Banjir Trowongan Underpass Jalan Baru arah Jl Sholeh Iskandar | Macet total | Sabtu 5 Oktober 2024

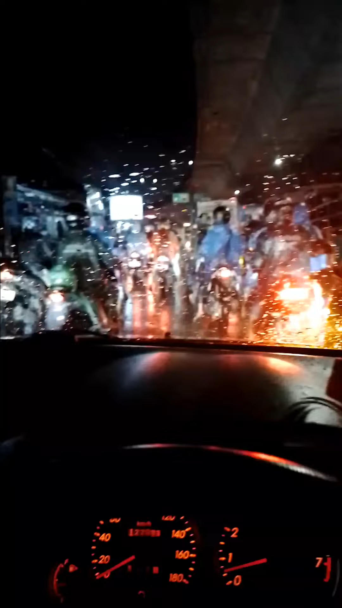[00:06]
Leoper, Leoper terowongan, karena kadang banjir, macet parah nih.
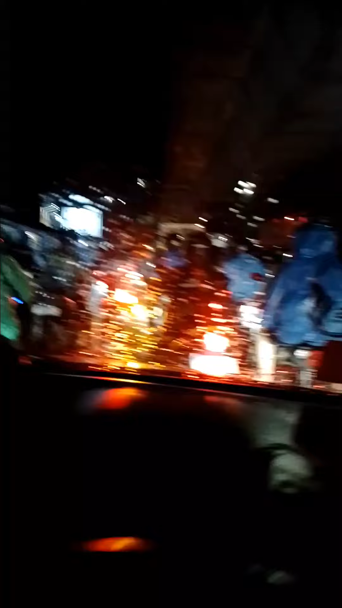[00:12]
Jalan ini parah. Parah banget ini macetnya, ini ada banjir katanya.
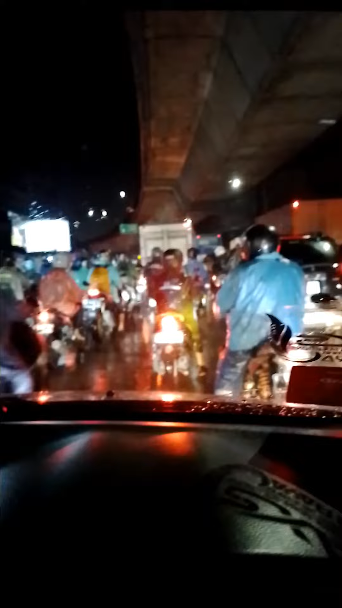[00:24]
Belok arah aja bagi teman-teman yang mau ke arah Jasmine dari Cibinong.